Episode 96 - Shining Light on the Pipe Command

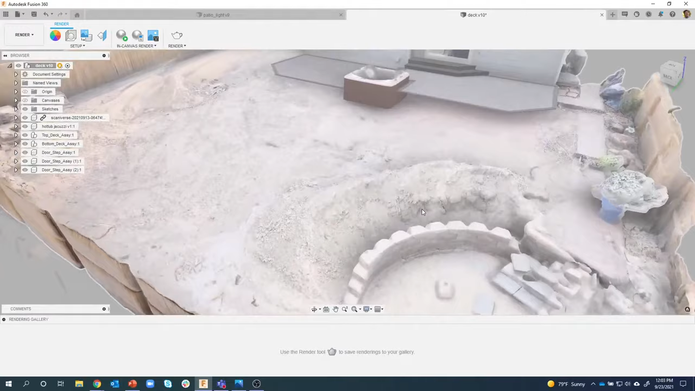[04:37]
They're working on a rock wall over here and stuff, but that patio light's actually gonna end up going on this back wall right here.
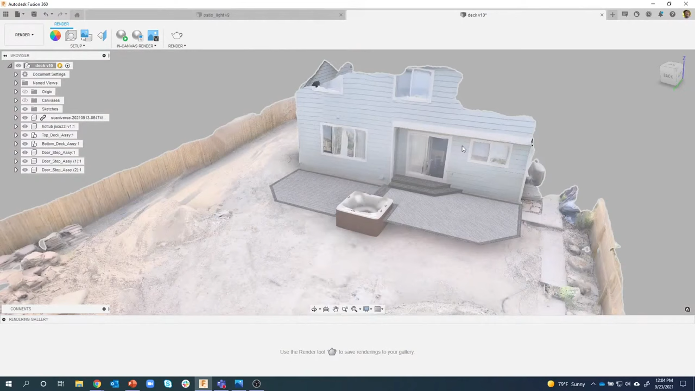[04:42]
So that's the basis of this project.